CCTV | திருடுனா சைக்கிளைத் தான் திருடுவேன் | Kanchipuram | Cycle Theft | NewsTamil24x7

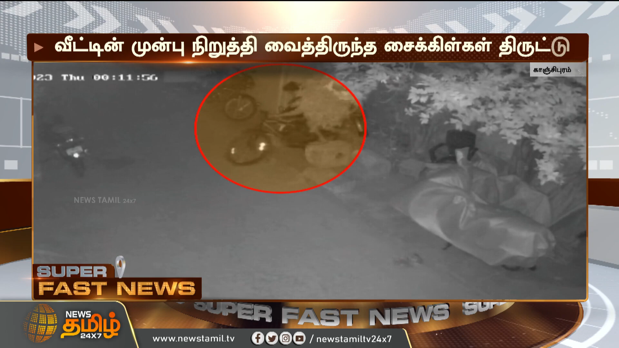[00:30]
அதேபோல் சாத்தான்குட்டை தெருவில் வீட்டின் முன்பிருந்த சைக்கிளை பட்டப்பகலில் திருடி செல்லும் சிசிடிவி காட்சிகள் வெளியாகியுள்ளன.